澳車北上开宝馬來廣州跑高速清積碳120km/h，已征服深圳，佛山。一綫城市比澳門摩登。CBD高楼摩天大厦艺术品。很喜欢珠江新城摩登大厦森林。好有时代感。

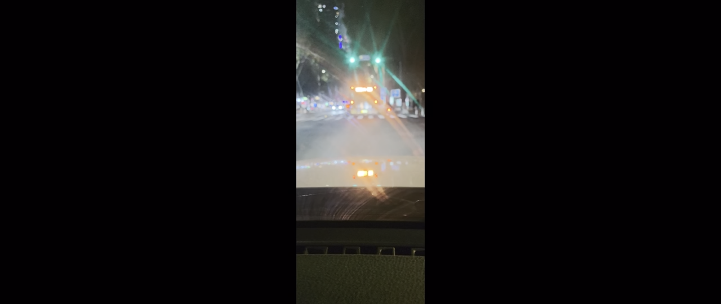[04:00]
就不能红灯的不能转右的，有个箭头，红也是箭头红色的，不像珠海中山那边，